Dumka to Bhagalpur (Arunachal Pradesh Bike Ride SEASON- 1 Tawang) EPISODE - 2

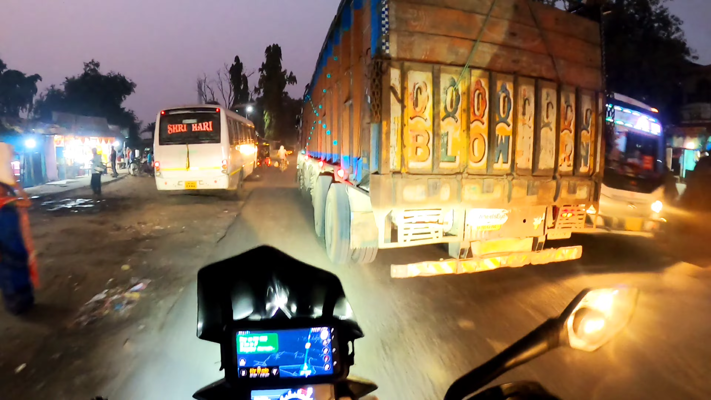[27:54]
बांका है, बांका डिस्ट्रिक्ट बिहार का एक डिस्ट्रिक्ट है, वहां पहुंच जाओगे। तो ये एक जंक्शन पॉइंट है ढाका मोड़ से मेन रूट में आने के लिए, तो इस चौक को ढाका मोड़ कहते हैं। ये बहुत पुराना चौक है इसलिए काफी चहल पहल है यहाँ पे।
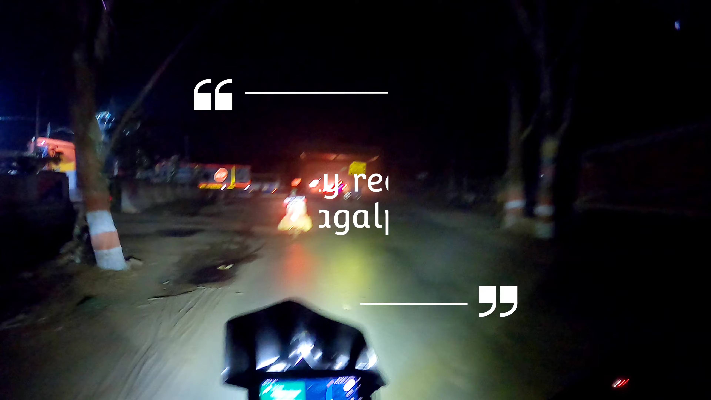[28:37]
टेक अ डाइवर्शन, अगर आपको पूर्णिया डायरेक्ट जाना है बिना टाउन में घुसे हुए, तो आप राइट हो लेना और आगे बढ़ते चले जाना।
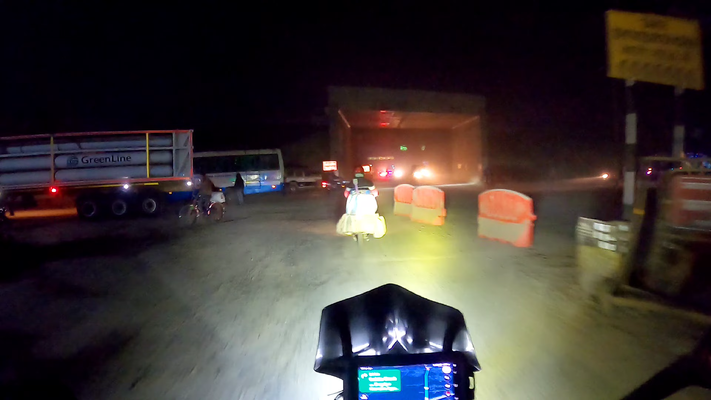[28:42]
आगे सर्विस रोड बंद है यार।
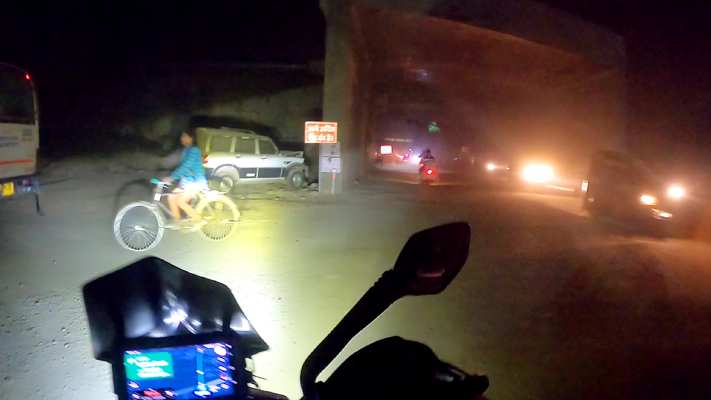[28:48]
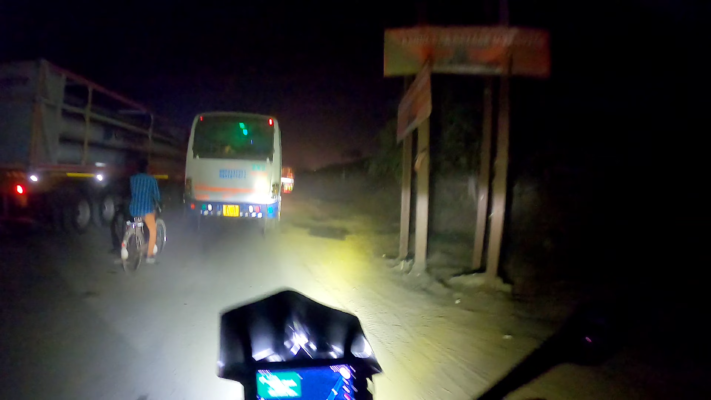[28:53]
और ये मैं लेफ्ट ले लिया,
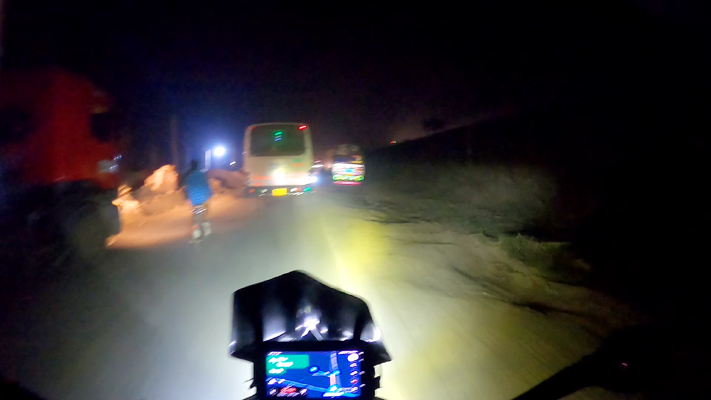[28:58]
राइट अगर आपको जाना है तो जो राइट है वो आपको साहिबगंज रूट लेके जाएगी,
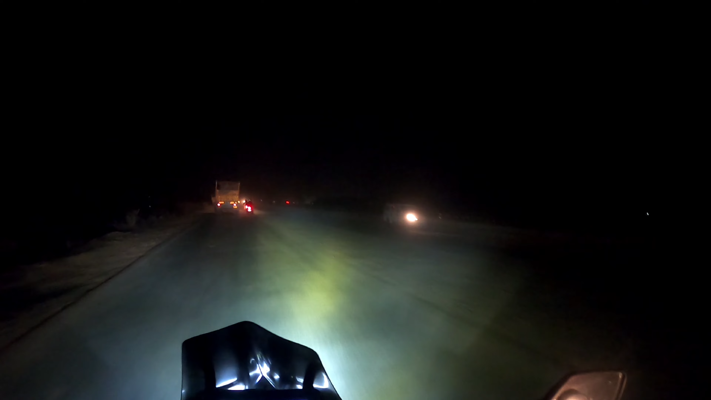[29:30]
ट्रक से बच के यहाँ से आपको मुंगेर 59 किलोमीटर है।
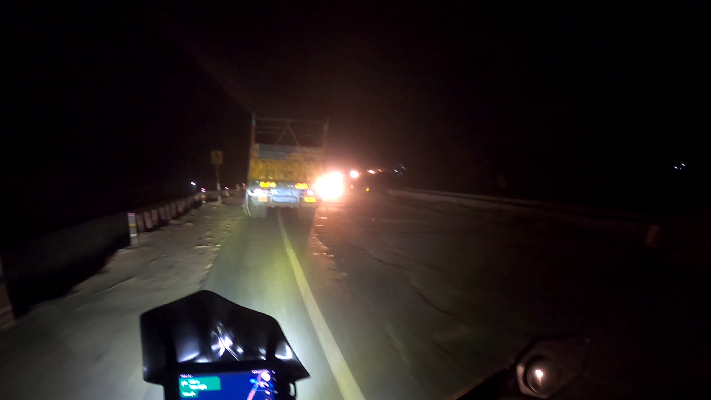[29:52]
मुंगेर जाने वाले लोग यहाँ से आप बढ़ सकते हो, जिन्हें पटना जाना है वो भी आप स्ट्रेट हो सकते हो। और ये सर्विस रोड आपका पूरी तरह से खराब हो गया, रद्दी कर दिया इन लोगों ने रोड को।